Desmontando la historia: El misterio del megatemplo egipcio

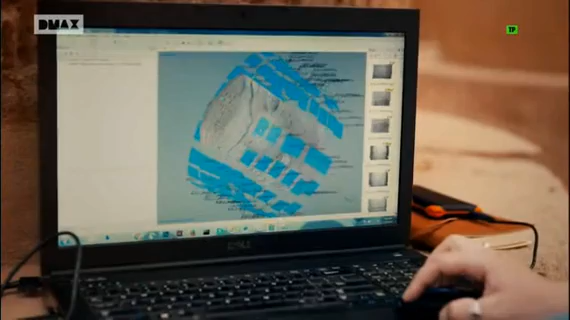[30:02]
A continuación cambia la curvatura para convertirlas en imágenes planas.